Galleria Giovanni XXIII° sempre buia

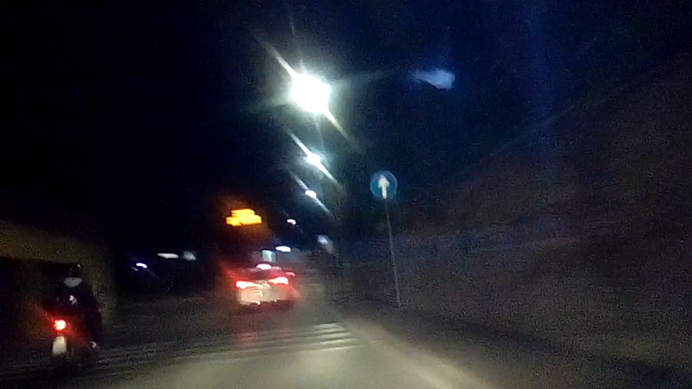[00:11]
26 di settembre, e tra poco lo stiamo per imboccare tenendo la sinistra,
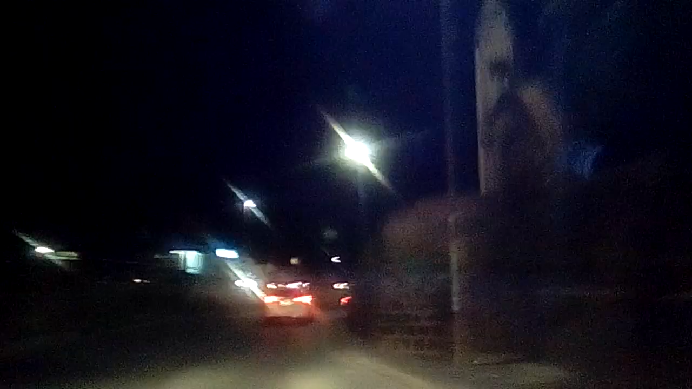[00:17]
che d'altro si prosegue fuori dal tunnel. E ora ci stiamo per entrarci, e qui dall'altra parte non è niente LED.
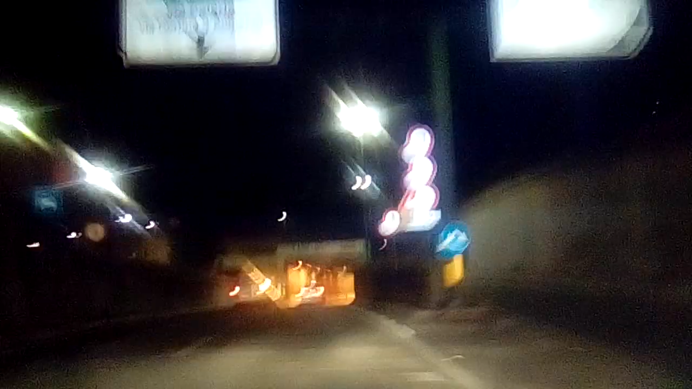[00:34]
E sto sotto.
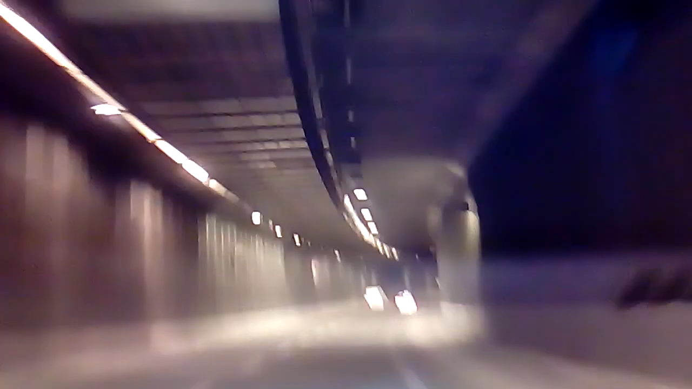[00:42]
E siamo sotto.
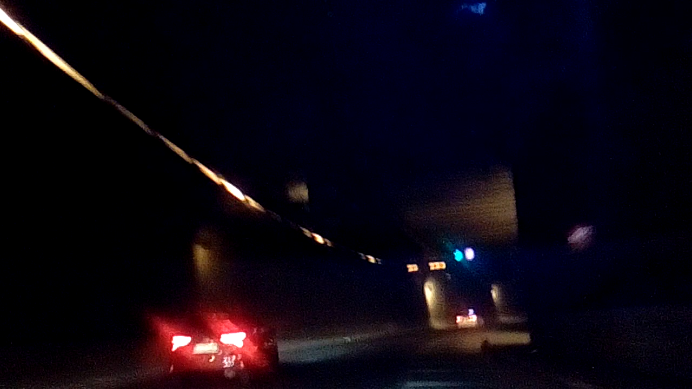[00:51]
Come potete vedere, sì, che vedi, le luci non sono sufficienti, cioè l'illuminazione non è ancora sufficiente. Mi hanno messo questo asfalto l'olio, che in caso che si scivola e si frena, poi per guadagnare dovrebbe, cioè